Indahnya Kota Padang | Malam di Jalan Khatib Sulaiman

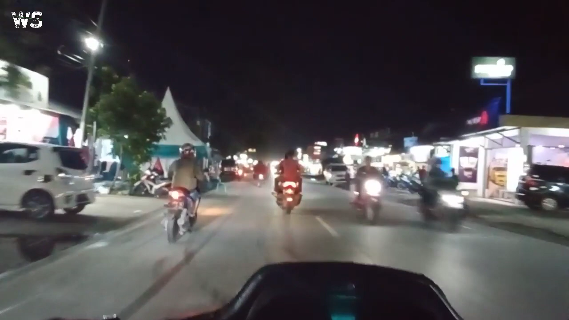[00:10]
Assalamualaikum warahmatullahi wabarakatuh. Halo sana, selamat datang kembali di Konten West Sumatera. Kali ini saya lagi berada di jalan ini, daerah Simpang Tinju.
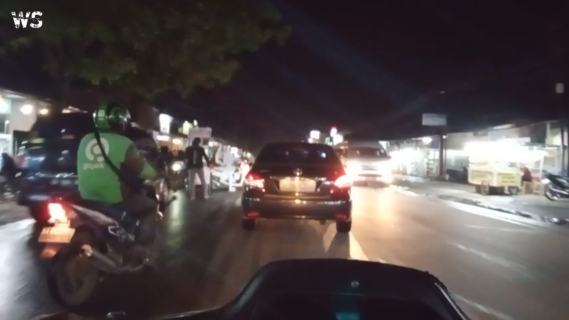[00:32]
Jadi sekarang kita akan jalan Kutap-Kutap Anyang ke wilayah Khatib Sulaiman. Bagaimana keadaan Khatib Sulaiman di jam-jam segini ya? Sekarang jam 8, lebih kurang begitu ya, karena saya nggak pakai jam. Jadi bentar, ini tebak-tebak uo.
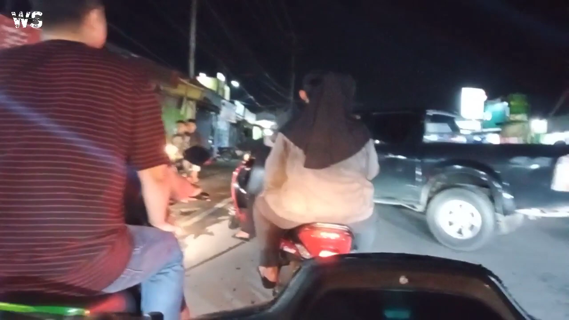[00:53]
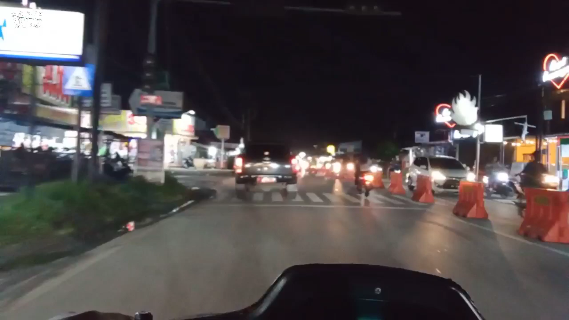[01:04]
Berada di Jalan Gajah Mada.
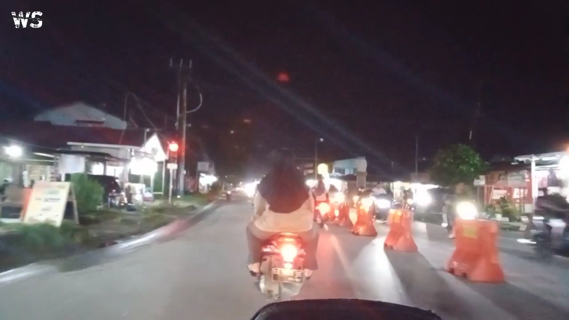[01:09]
Terus jalan terus. Oh, sekarang lampu merahnya di sini ya. Aduh, ketipu.
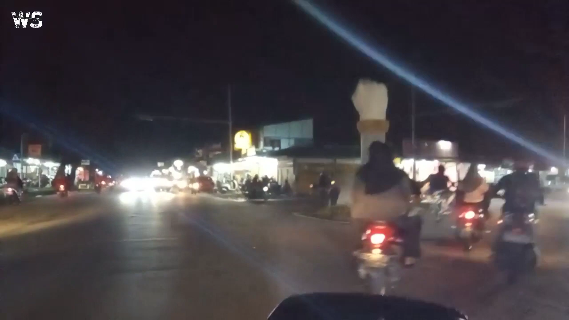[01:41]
Tinju. Kalau masih jam-jam segini lambangnya tinju. Jadi nanti kalau udah jam 12 ke atas lambangnya fuck you. Aduh.
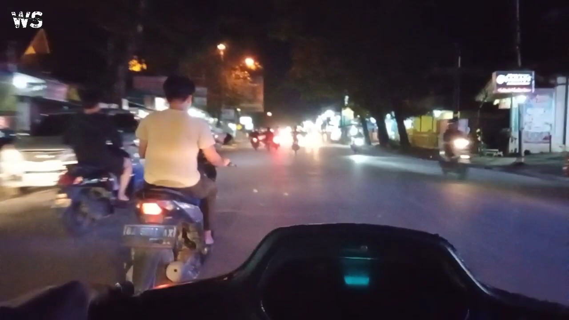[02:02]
Di Jalan Joni Anwar di Lapai Padang. Jadi di sini masih ramai juga di pertengahan minggu ini. Pertengahan minggu karena sekarang hari Rabu ya. Ya hari Rabu ya. Jadi pertengahan.
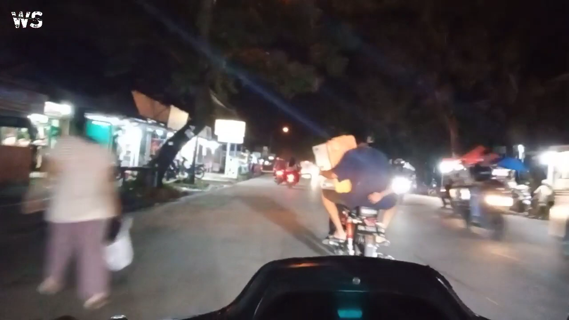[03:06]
Terpantau lancar, biasanya macet kalau habis kalau jam-jam 6:30 karena memang jam pulang kerja rata-rata orang di Kota Padang. Jadi sangat macet jam pulang kerja dan juga jam-jamnya mudah-mudih.
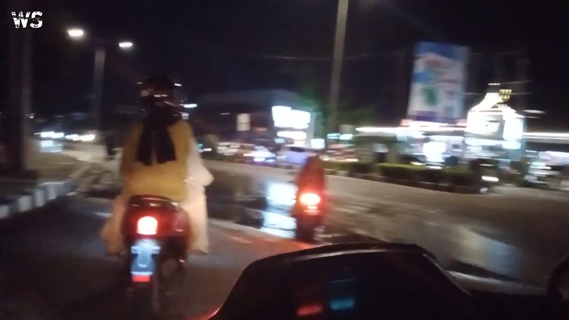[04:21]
Ada genangan air. Jadi malam-malam segini.
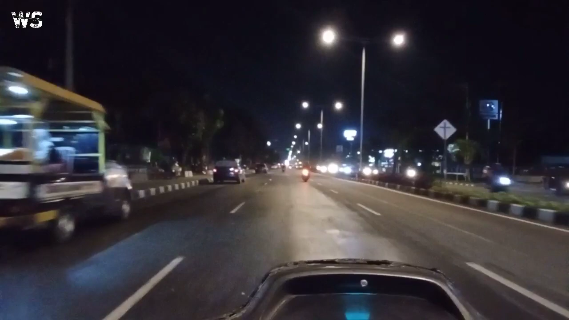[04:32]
Jadi di daerah Khatib ini udah banyak tempat nongkrong karena disediain taman dan bangku-bangku buat nyantai ya. Wah. Ini kalau kalian mau pacaran di sini juga boleh, asal enggak berbuat asusila. Asusila. Di sini aman. Jadi kalian kalau mau nongkrong di sini sama teman atau sama doi bisa lihat hiburan atau bisa tebak-tebakan sambil ngitung-ngitung mobil lewat,
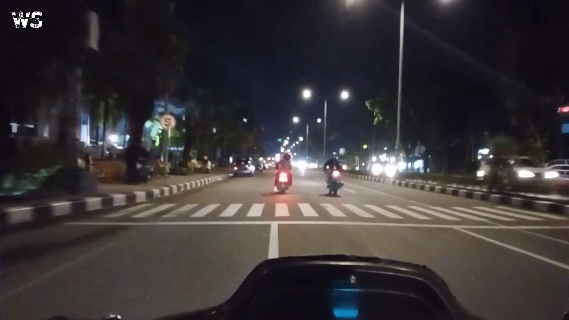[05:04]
motor lewat. Daripada gabut beli satu teh gelas, beli kuaci biar lama makannya. modal nggak gede, tapi yang penting kebersamaan.
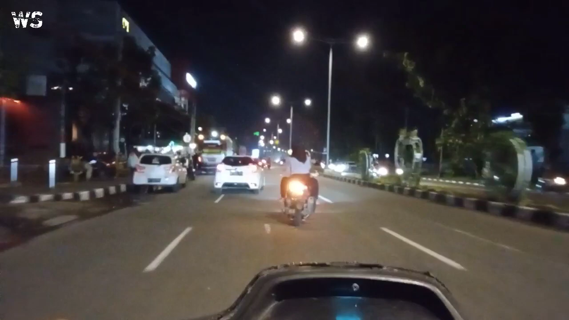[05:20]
Andai pelit. Ini Transmart Kota Padang. Transmart. Bukan level kita itu. Yup, lanjut ini. Jadi di sini pun terpantau arus lancar di aktif ini ya.
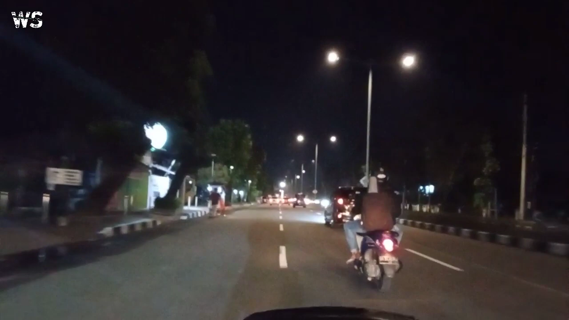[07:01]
Saat ini Masjid Raya Sumbar ini Sumatera Barat.
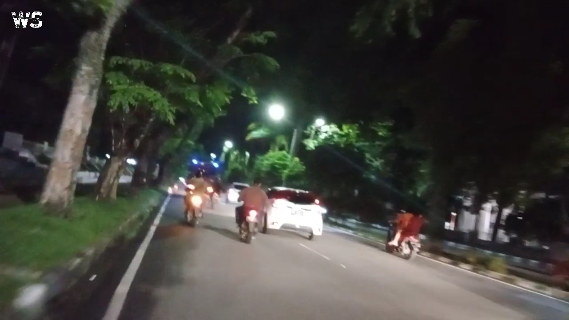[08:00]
course. Ini Masjid Raya Sumatera Barat.
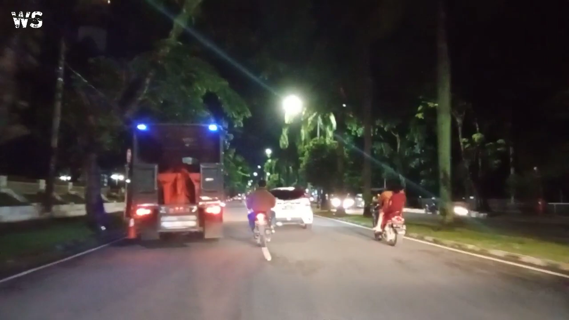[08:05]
Dan Satpol PP berputar jam segini
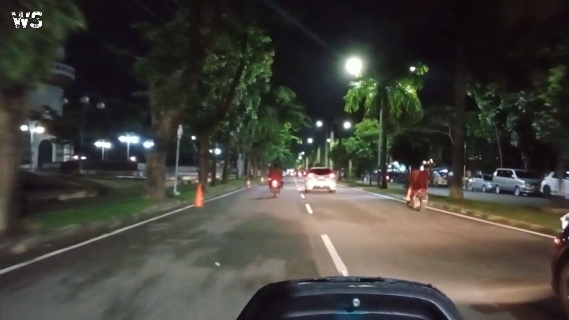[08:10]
buat nangkap-nangkapin tuh pedagang kaki lima yang nongkrong-nongkrong di daerah sini. Nah, mungkin nggak boleh. Tapi kalau siang ada juga sih. Kalau sudah sore sudah nggak diperbolehin, nggak tahu juga.
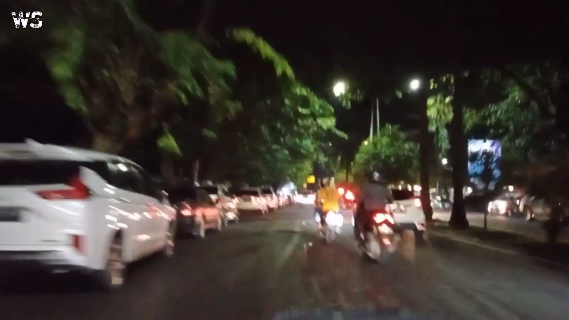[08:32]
Hati-hati, perlintasan kereta api dengan pintu kiri ke kanan, kiri kanan lah. Oke. Sesuai instruksi.
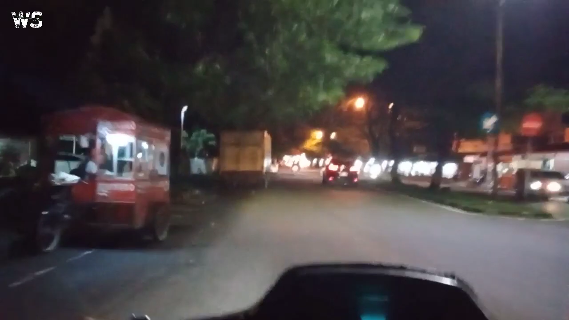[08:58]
Kue pancung. Nama pancung. Dan kita sampai di perempatan Simpang Alai. Memang di sini ini pos polisi Alai. Polisi Alai. Polisinya Alai. Bagaimana? Bagaimana?